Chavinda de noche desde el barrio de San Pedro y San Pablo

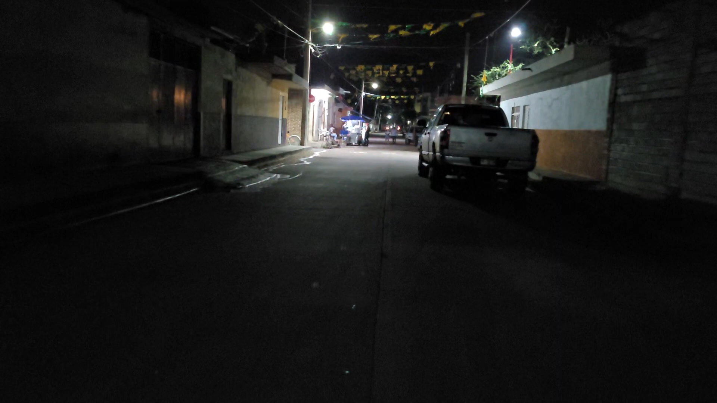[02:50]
Aquí están los sabrosos tacos que ven aquí en esta esquina. También para cuando se gusten venir aquí.
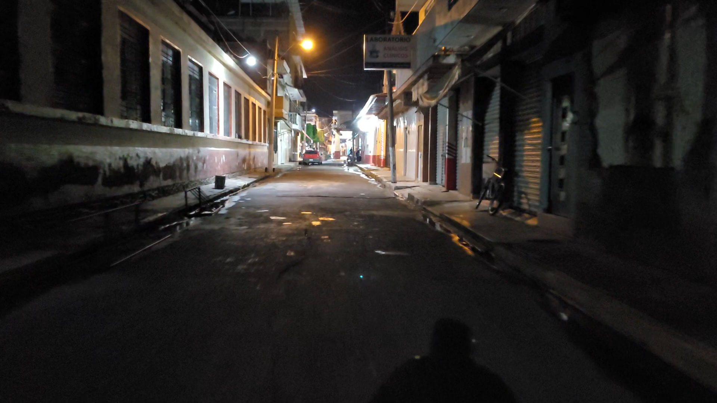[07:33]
A un costado está la escuela Morelos. Voy por el Eihund de Nicolás Bravo. Para llegar a nuestra plaza de Chavinda.